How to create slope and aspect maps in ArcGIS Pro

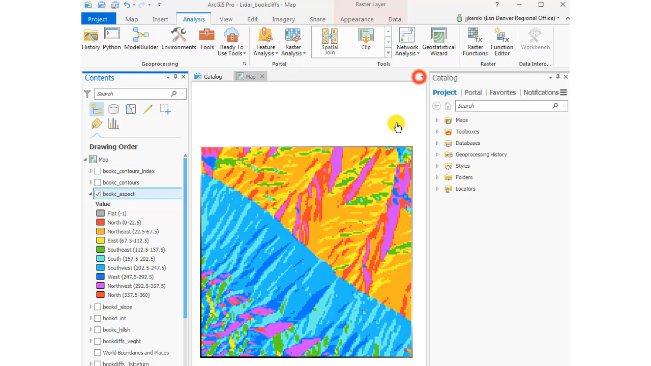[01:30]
And now I've got a direction of slope or an aspect map. That's looking quite good. Now I can see the northeast facing slopes and the southwest facing slopes.